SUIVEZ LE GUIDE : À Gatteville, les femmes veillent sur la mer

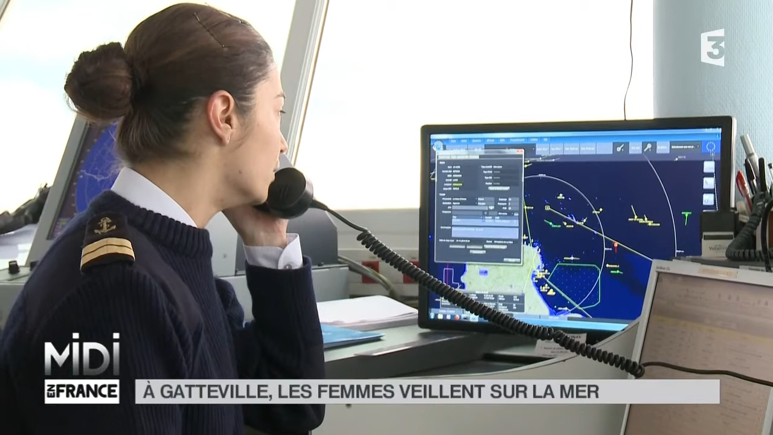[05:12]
« Lima Alpha Yankee Sera 5, moteur vaisselle Joe Aser from Barfleur Signal Station. « 16 du ring. » Ce genre d'appel adressé au bateau est le quotidien des contrôleurs de la mer. Une procédure qui vise à défendre nos côtes.
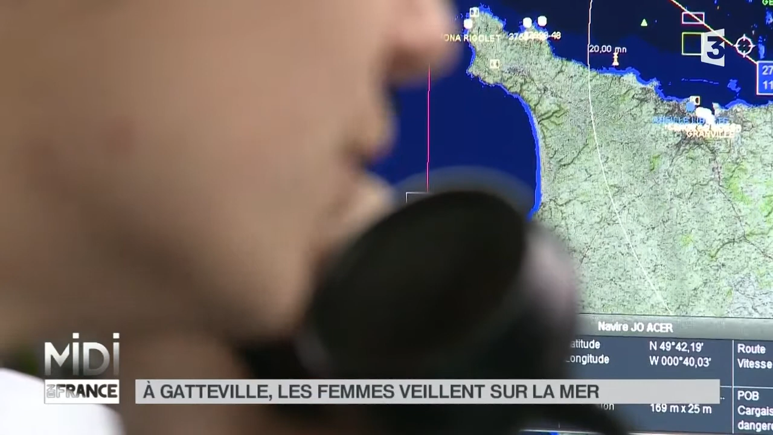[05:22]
« Joe Aser, Lima Alpha Yankee, Sera 5, Lima Alpha Yankee, Sera 5, moteur de sel, Joe Aser from Barfleur Signal Station. « 16 du ring.
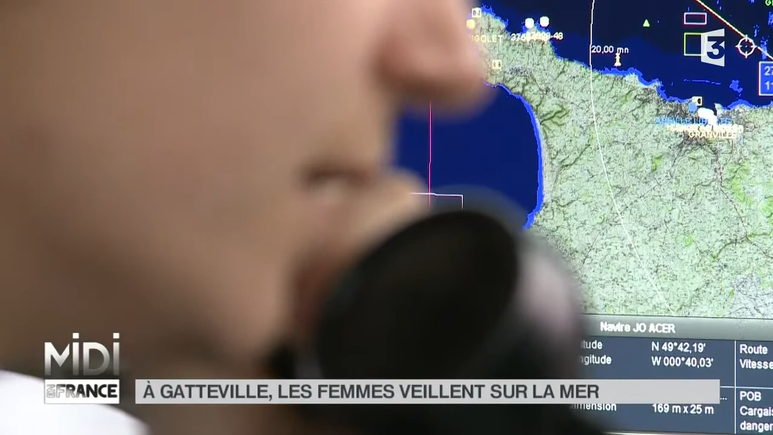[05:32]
» Le but du jeu, donc, d'appeler ce navire, on a sa position puisqu'on l'a sur notre radar. Par contre, on n'a pas ses informations.